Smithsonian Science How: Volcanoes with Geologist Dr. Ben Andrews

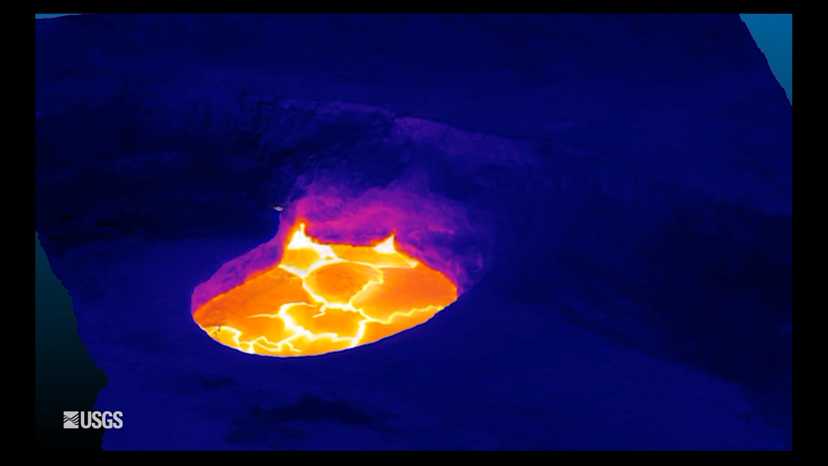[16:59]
We can use temperature cameras, like this thermal IR video showing us the lava lake at Kilauea.
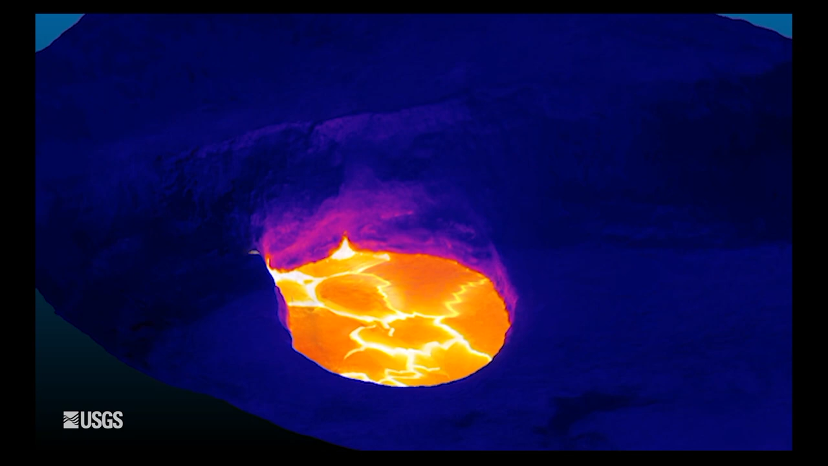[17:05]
That's about three football fields across right there and full of liquid lava.